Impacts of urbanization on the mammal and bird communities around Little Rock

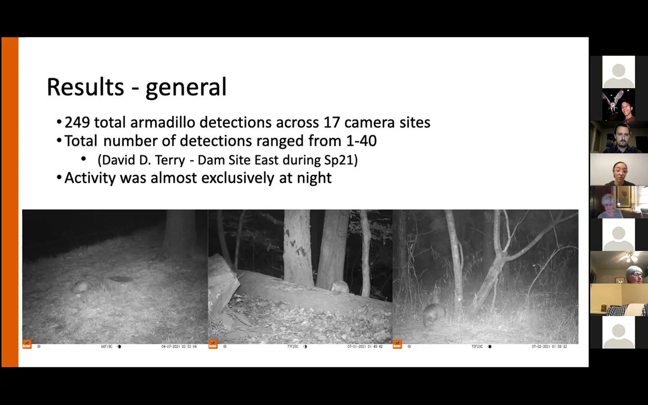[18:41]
During the spring season of 2021 armadillo activity that we recorded was almost exclusively at night. I actually only found two diurnal detections that were recorded during the fall season of 2020. So, here is a map showing the total number of armadillo detections in the fall season of 2020 for each camera site.